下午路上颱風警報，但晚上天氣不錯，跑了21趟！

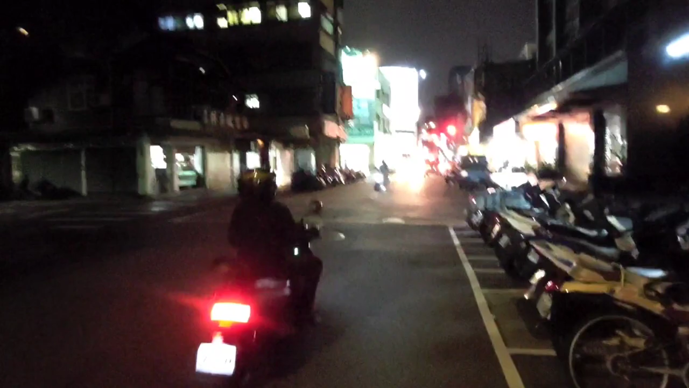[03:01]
好希望能夠順利的拼到好各位朋友目前人在大龍街上那現在是7點56分那我剛剛送完我手中最後一單到旁邊旁邊的巷子那目前送了16趟